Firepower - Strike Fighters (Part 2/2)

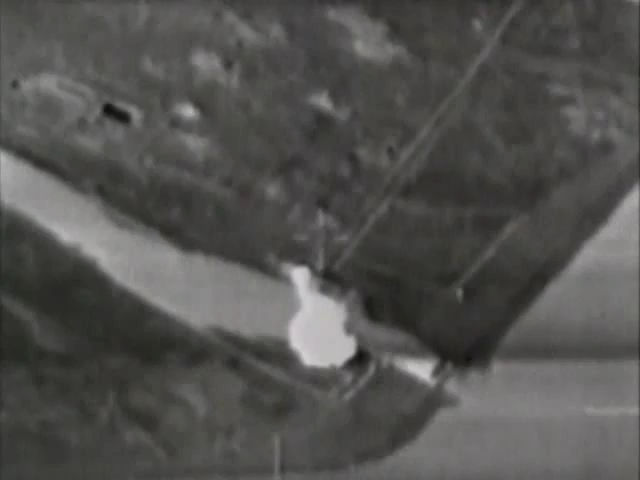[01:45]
Once the runways were destroyed, the Tornado's switched missions and munitions.
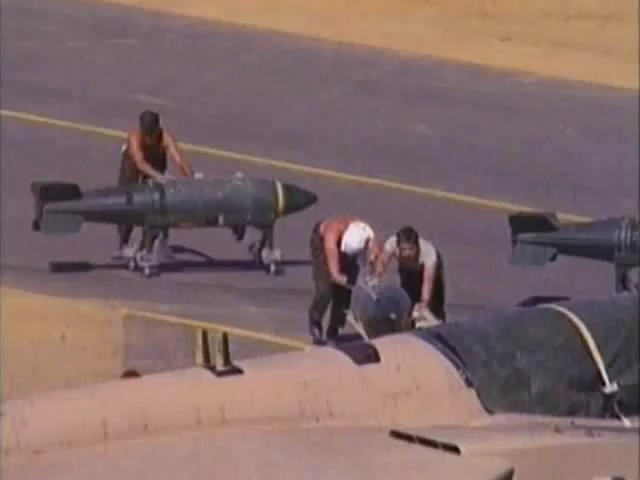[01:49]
Their targets were expanded to cover key installations deep in Iraq.
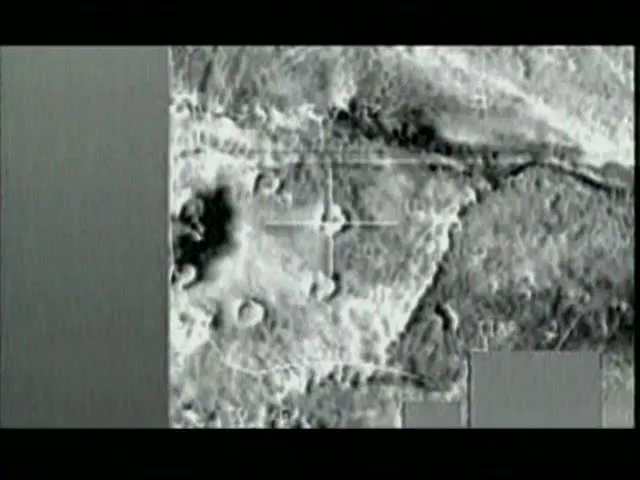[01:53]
Because of the Tornado's sophisticated radar, targets could be attacked accurately, even at night.
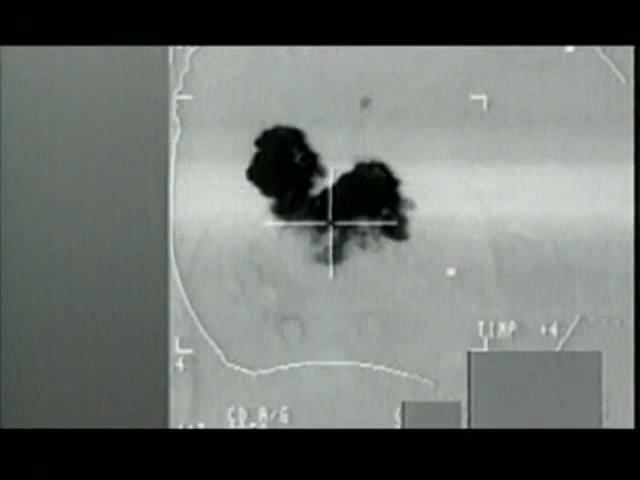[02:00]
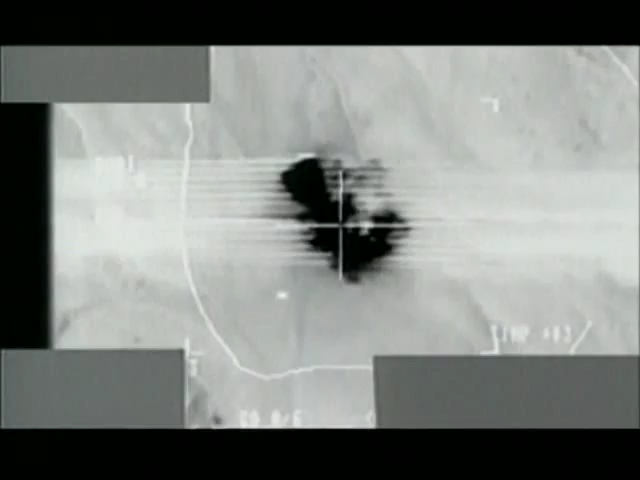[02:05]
The munitions they used were tailored for their missions. Laser-guided bombs for pinpoint targets.
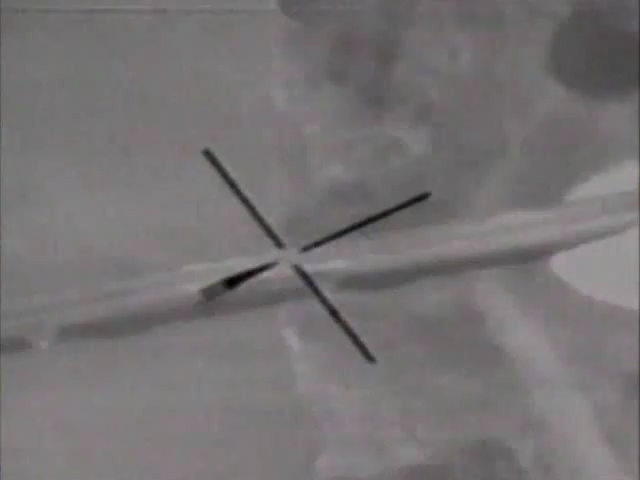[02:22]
Bridges were a specialty of the Tornado force. In this footage,
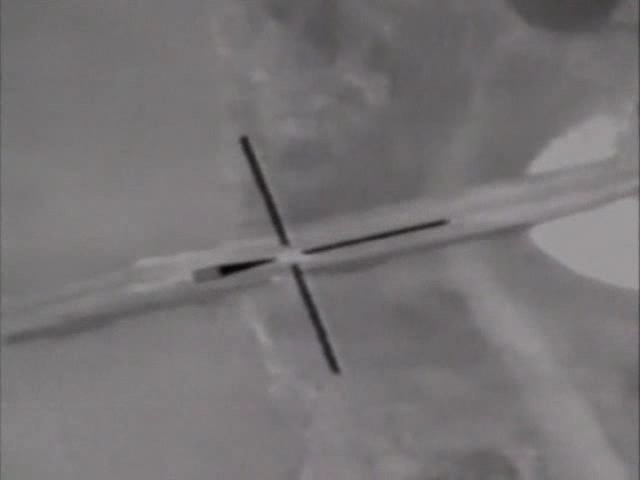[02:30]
shot during a tornado attack on an Iraqi bridge, the crosshairs mark where the laser designator is being directed.
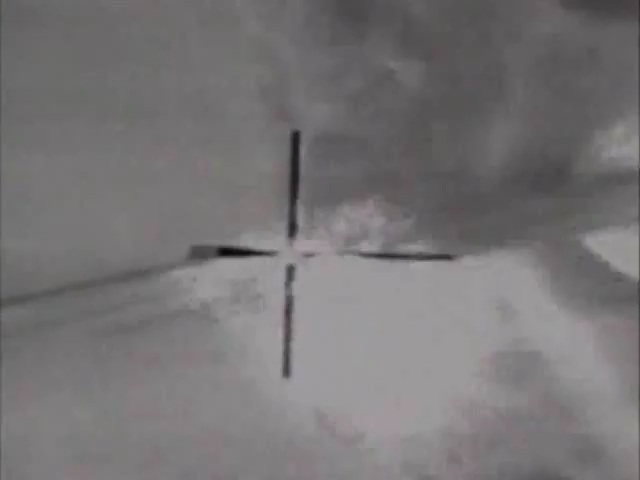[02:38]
The guided bomb senses the reflected laser beam and homes in on the bridge with remarkable precision.